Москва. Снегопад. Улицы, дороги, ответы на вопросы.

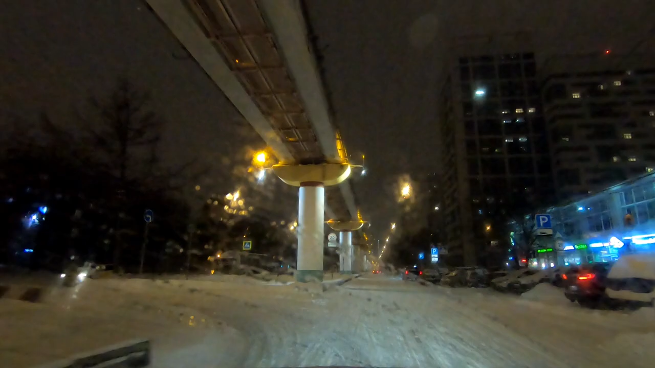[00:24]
в таком необычном формате очередную нашу зарисовку то есть можно смело сказать что это будет влог находимся мы с вами в северной части москвы впереди у нас станции метро
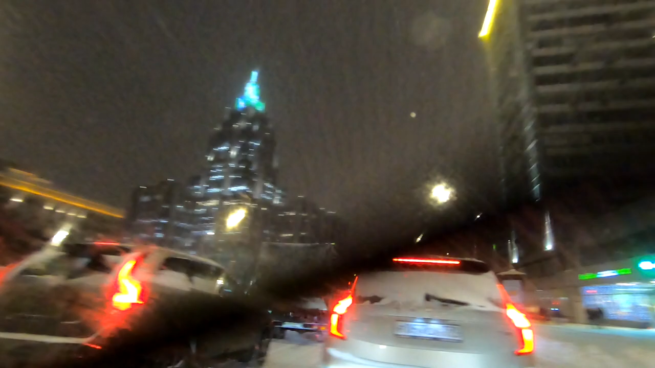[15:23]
в данном случае здание бизнес-центра там так далее вот но найду время и тоже дополнительно прокомментирую
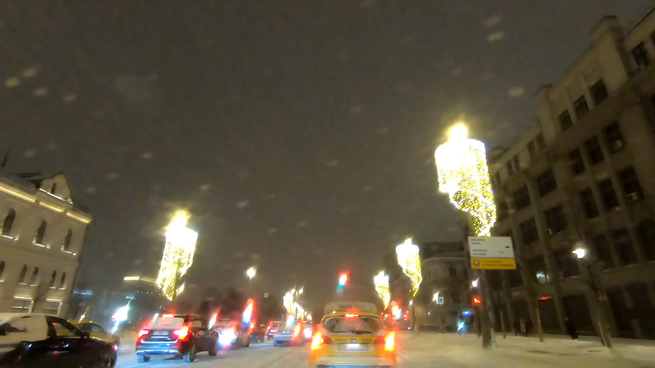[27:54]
перейти а с левой стороны у нас политехнический музей есть у нас и на эту тему зарисовки но не зимние уже в теплое время года уходим вниз станция метро китай город здесь и
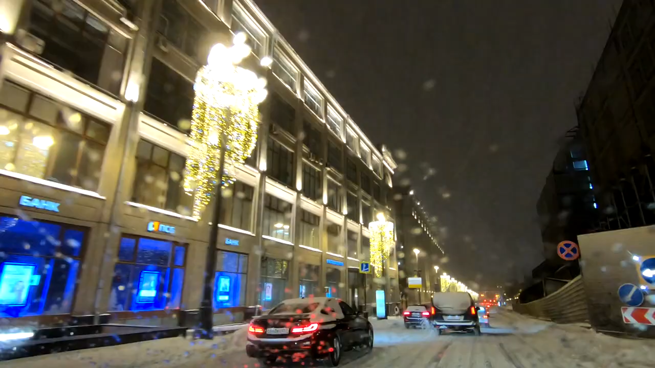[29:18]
из станции метро по правую сторону если бы мы повернули уж либо к васильевскому спуску кремлю но будем выходить на москварецкую набережную с правой стороны китайгородская
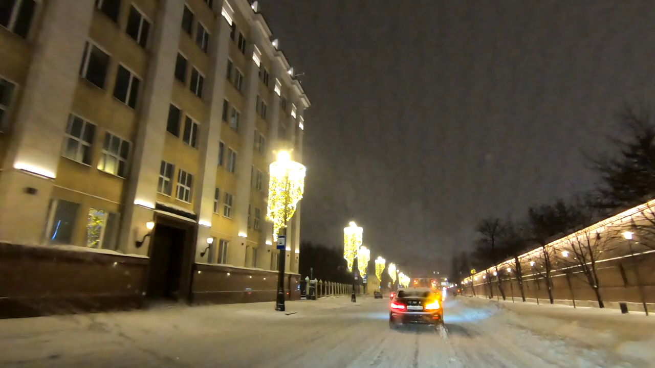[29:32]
стена за которой находится парк заряди ранее находилась гостиница ее снесли и вот путин
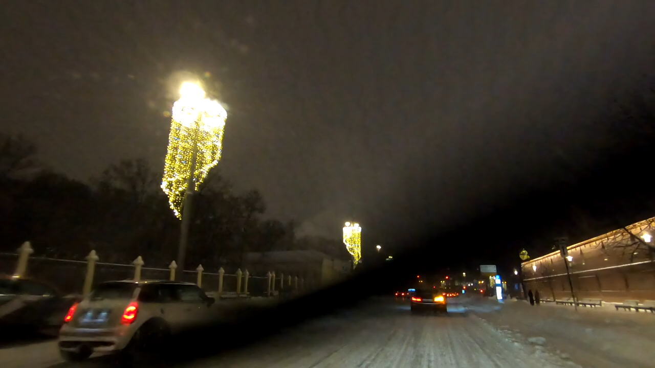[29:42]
наш президент попросил сделать здесь
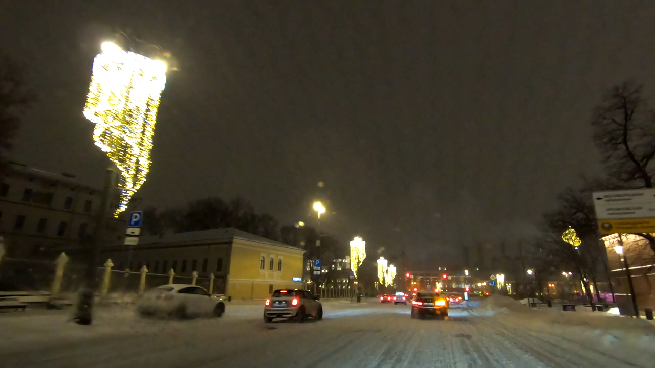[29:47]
не гостиничный комплекс а организовать парк его сделали выглядит он вот так вот концертный зал сохранился а все остальное это
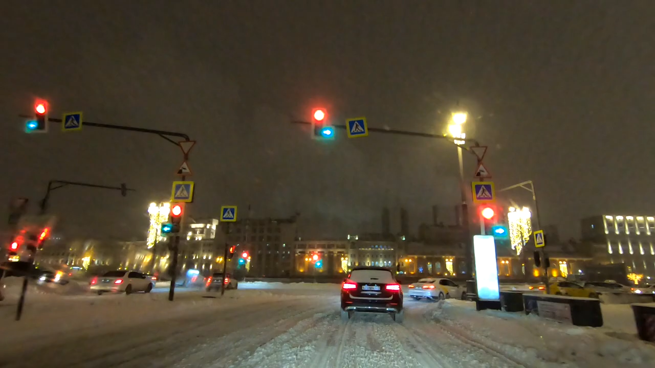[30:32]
на территории парка их много здесь есть и очень интересный фастфудный огромный комплекс и концертный зал и
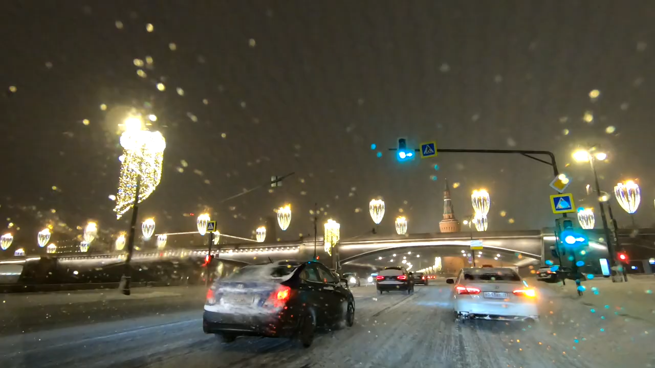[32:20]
москворецкий мост большой отреставрирован обратите внимание как его сделали во многих моих сюжетах как раз он попадал в